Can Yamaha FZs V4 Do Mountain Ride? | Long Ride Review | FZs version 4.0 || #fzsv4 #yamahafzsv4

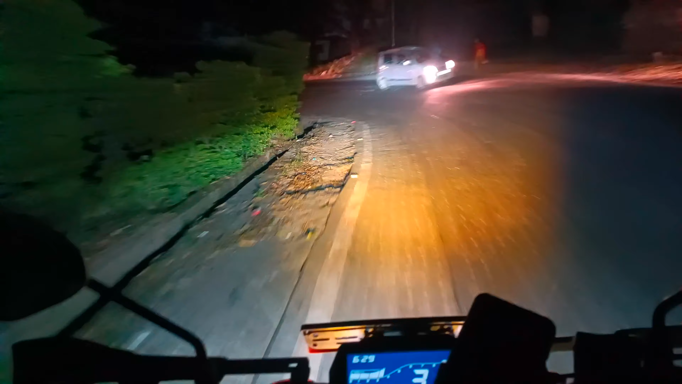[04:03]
गाड़ी का वो लो बीम और हाई बीम उत्रा जाता ट्राइविलिंग के लिए एफेक्टिव नहीं है तो आपको
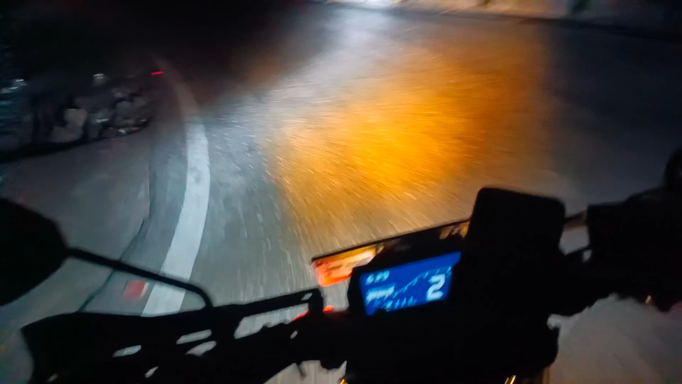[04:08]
एडिसनल लाइट की जरूरत पड़ेगी क्योंकि जो इसका में फोकस है वो पूरा रोड पे नहीं रहता है उपर